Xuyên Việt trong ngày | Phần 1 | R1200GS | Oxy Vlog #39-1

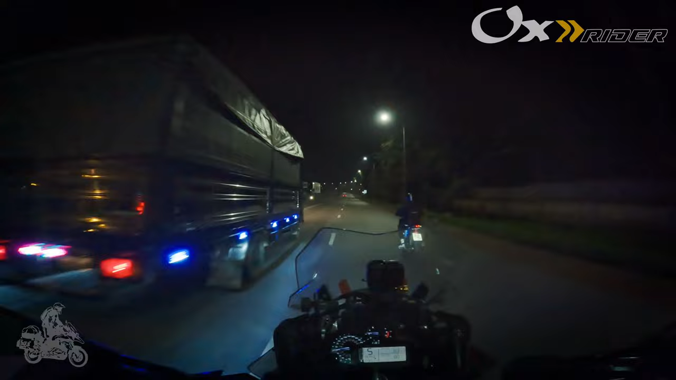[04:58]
Rồi khi nào trời sáng mình sẽ quay nhiều đoạn nó đẹp đẹp cho mọi người xem. 11:20 đến ngã ba Dầu Dây.
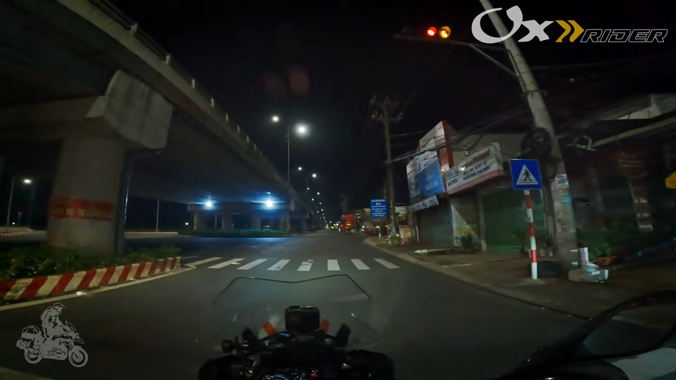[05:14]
Trời bắt đầu mưa lâm râm rồi mọi người. Đường tối trời mưa, xa.
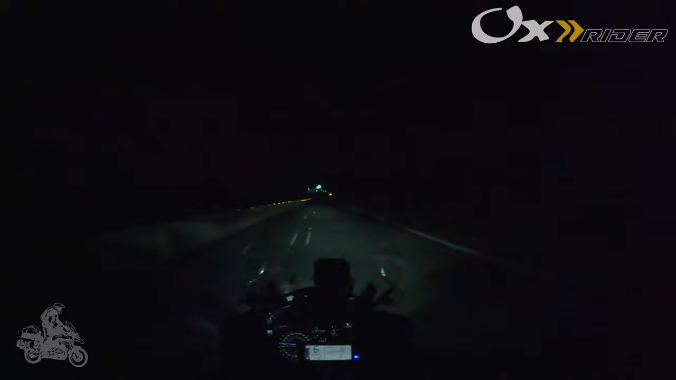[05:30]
đầy đủ các món ăn chơi luôn.
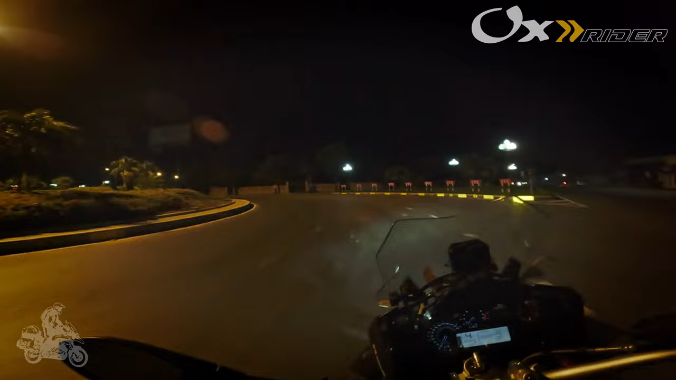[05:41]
Đến vùng xoay Phan Thiết rồi mọi người. Mười hai giờ 20. Chạy mình thấy có đèn vậy nè, chạy nó đỡ buồn ngủ hơn, có thui chạy buồn ngủ.
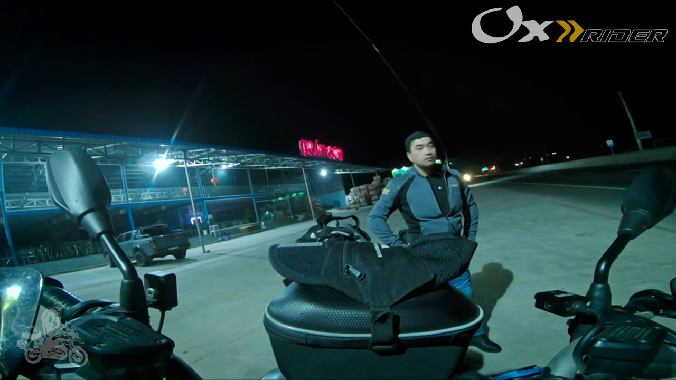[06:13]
Rồi còn tái với nồng nàn luôn. Ở đây không có xe mình mới dám mở đèn.
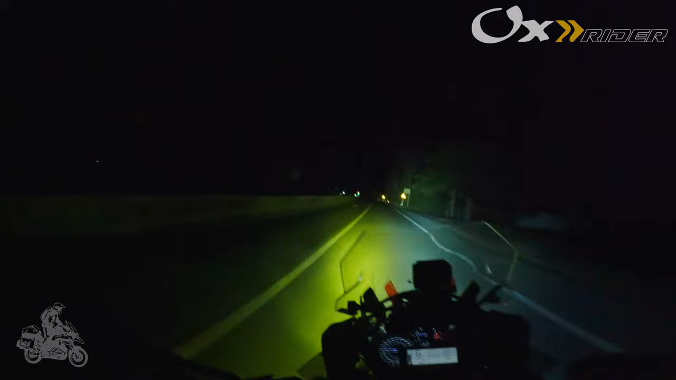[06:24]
Đèn này nó sáng lắm. Đi mấy người tội mấy người chạy ngược chiều. Khi nào cần thiết mới xài thôi. Mà ở đây không xài cũng không được. Mọi người thấy đèn nó đường nó tối hù ha, không có đèn ha. Mà bác nào mà chạy mà máu quá thì đi đêm nó cũng nguy hiểm.
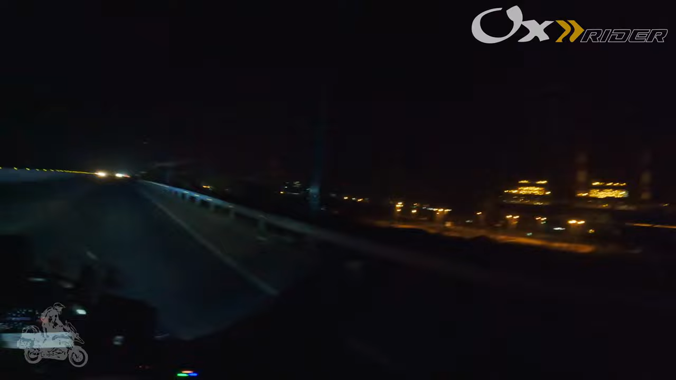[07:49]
Nhà máy nhiệt điện. Buổi tối nhìn nó đẹp ghê á. Buổi tối nhìn rất là đẹp, lên đèn hết đẹp. 3:30 tới nha. 3:30 tới Nha Trang. Ghé vô tiếp xăng. Tập thể dục vài cái xong rồi lên đường tiếp. Không biết mấy đại ca kia đi đến đâu rồi. Thấy khoe 1:30 Phan Thiết nè.
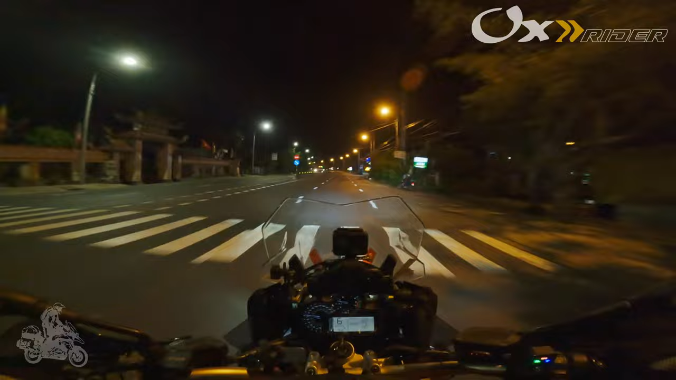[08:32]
Bây giờ là mới vừa 4 giờ, hơi sớm. Nếu mà lên đèo cả trễ tí xíu nó đón bình minh rồi đẹp luôn. À, nhưng mà thôi chắc đi luôn, bận về rồi tính. À, lên đèo cả thì chắc tầm 45 phút nữa. Sợ lúc đó mặt trời chưa có lên.
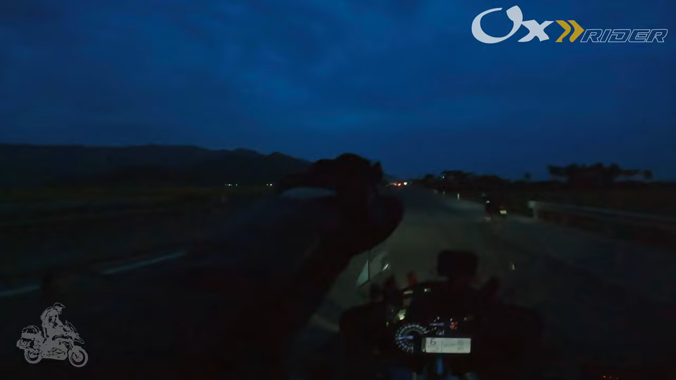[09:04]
Đó, trước mặt mọi người ha, trước mặt mọi người là ngọn đèo cả đó. Giờ mình phải sẽ vượt qua nó. Lần đầu tiên mình lên đèo cả giờ này. Bắt đầu cái đoạn mà đi từ đây ra là bắt đầu nó đẹp. Hai bên cái ruộng lúa vậy đó. Đó, hai bên ruộng lúa nè.